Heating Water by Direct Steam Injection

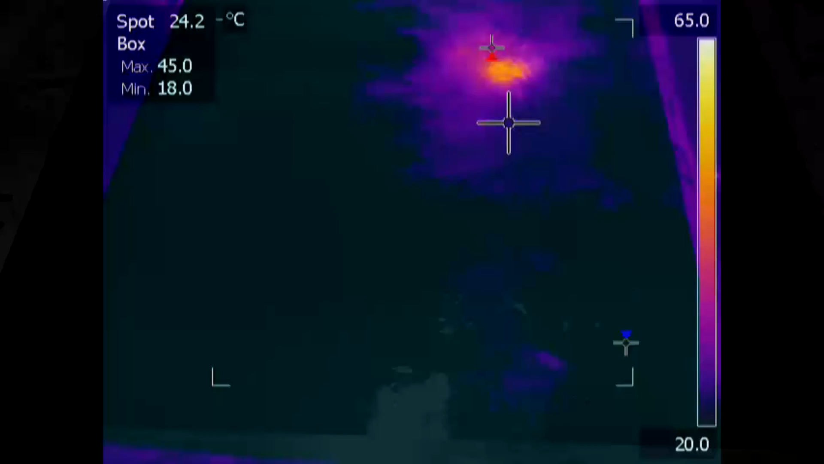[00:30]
On screen: spot 24.2°C
The infrared image shows the same tank with the heaters running. Infrared videos represent heat by colour. Different temperatures are represented by different colours.
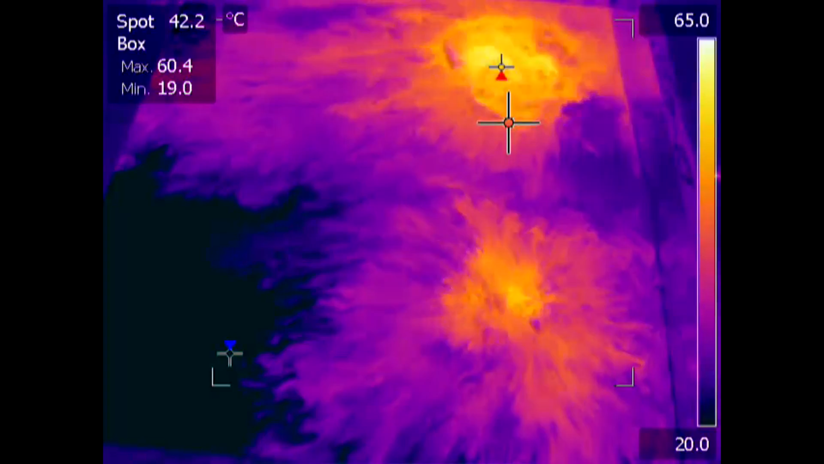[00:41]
On screen: spot 42.2°C
There is a scale up the right hand side of the screen showing the temperature colour relationship. You can see that dark blue areas are cool, around 20 degrees C.
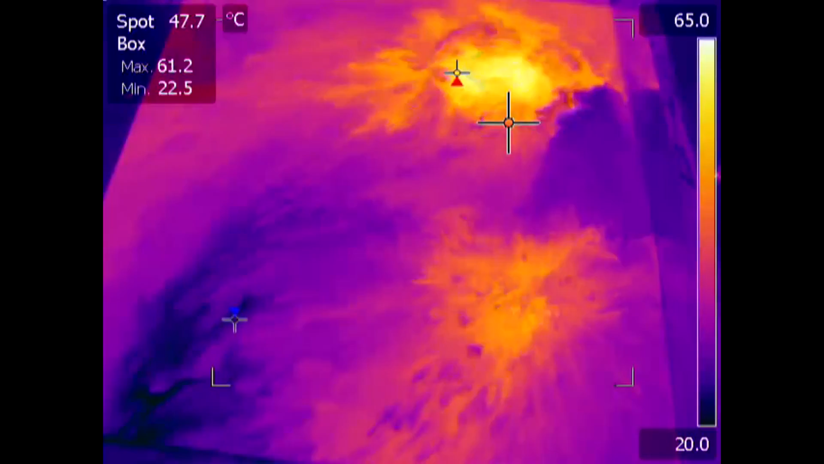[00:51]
On screen: spot 47.7°C
Purple is getting warmer, around 30 degrees C. Orange is warmer still, around 40 degrees C. And yellow is approximately 60 degrees C. White represents 65 degrees C. The control valve feeding steam to the heaters is set to 60 degrees C. So we should see the tank go to a very bright yellow. The infrared camera lets us superimpose some live data on the video in a data box in the upper left-hand quadrant. There is a crosshair in the upper right-hand quadrant of the picture.
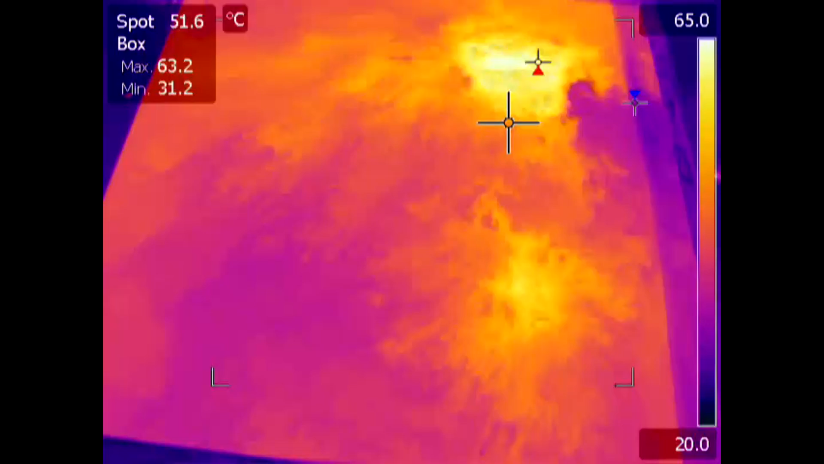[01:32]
On screen: spot 51.6°C
This is the spot referred to in the data box in the upper left quadrant. We selected a position just above the rear heater to monitor with the spot. The temperature of this region is constantly displayed live in the data box. The camera also lets us select a square. You can see the four corners of the square in the video.
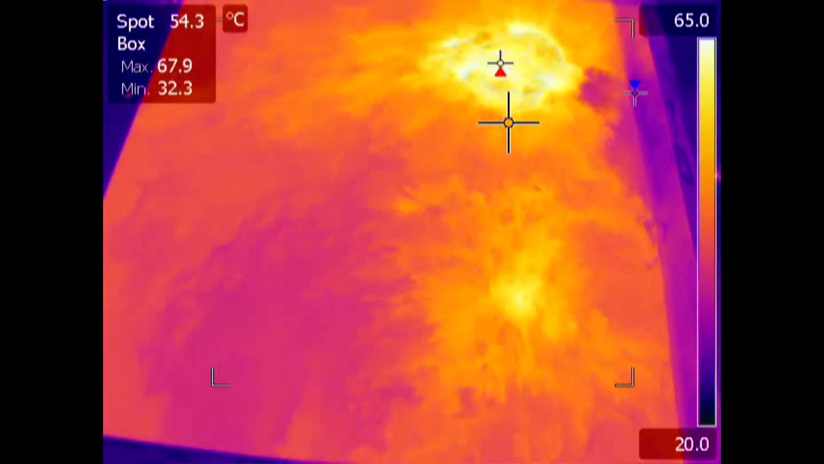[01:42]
On screen: spot 54.3°C, max 67.9°C, min 32.3°C
And from within that square, identify the highest and lowest temperature. These are indicated by the smaller crosshairs with an upward pointing red arrow for the highest temperature, and a downward pointing blue arrow for the lowest temperature.
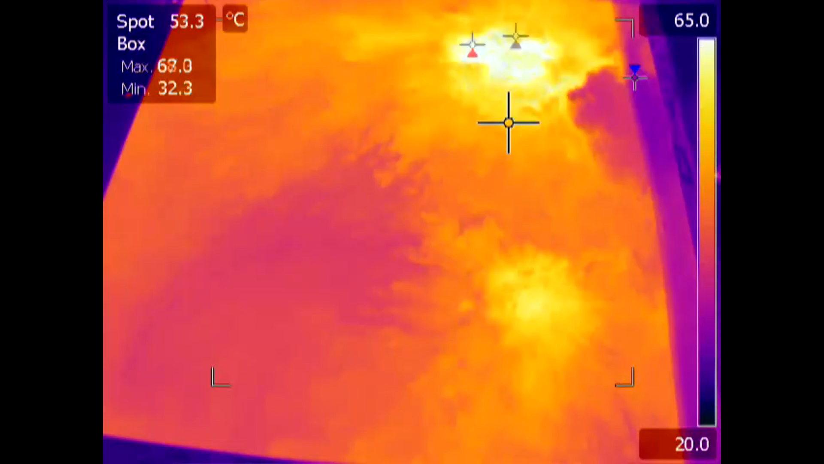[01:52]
On screen: spot 53.3°C
The corresponding max and min temperatures are displayed live in the data box. As the video progresses, you will see that the lowest temperature settles on the tank wall at the right-hand side of the picture. This is just out of the water, and so is at a lower temperature than the water in the tank. The steam passes into the water from the steam injection heater. The steam condenses silently between the heater plates and enters the tank as either condensate or as a tiny stream of bubbles.
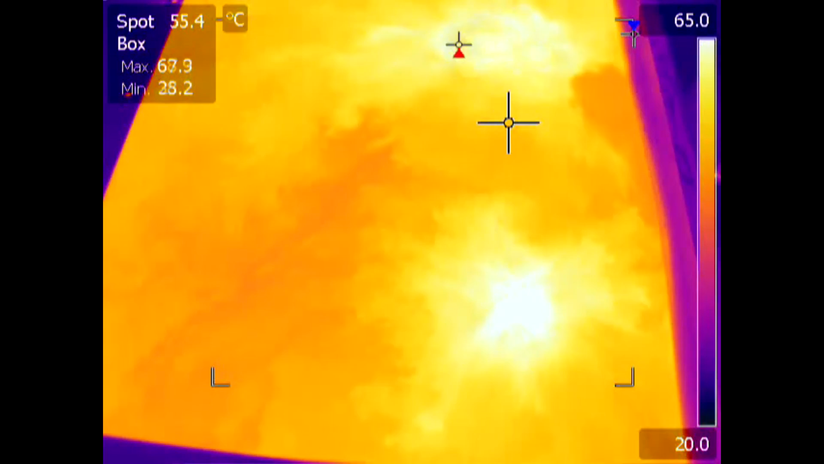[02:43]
On screen: spot 55.4°C
You will notice that the rear steam injection heater is putting more heat into the tank than the front heater. This is because of the pipework configuration feeding the heaters. There is a more direct path for the steam to the rear heater. It has to double back and pass through an isolating valve to reach the front heater. Thus the rear heater provides the bulk of the heating load here. This infrared video neatly illustrates the convection currents transferring the heat around the tank. The localized heating effect of the heaters is rapidly dissipated by convection currents within the tank, which heats up remarkably uniformly under the circumstances.
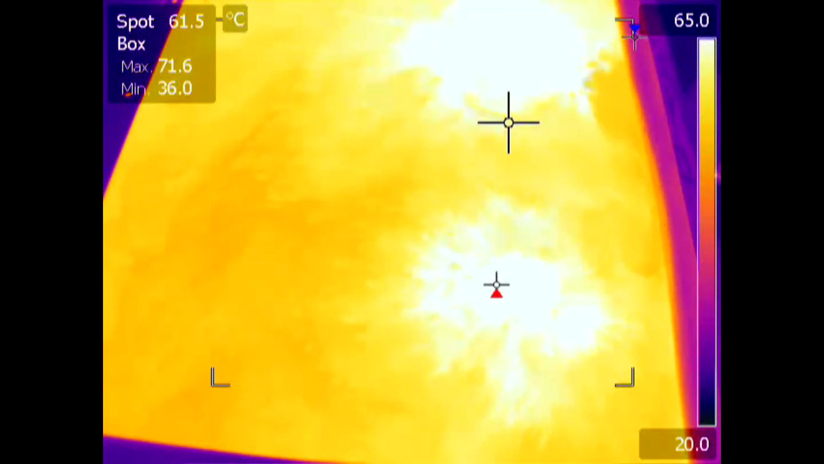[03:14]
On screen: spot 61.5°C, max 71.6°C, min 36.0°C
Each steam injection heater is rated at up to 175 kilowatts and is therefore capable of heating large volumes of water in a vented tank very rapidly. The steam pressure in this installation was relatively low, 10 psi at the inlet to the heaters, but it still took less than 4 minutes to raise the temperature of 150 litres of water from 20 degrees C to 60 degrees C.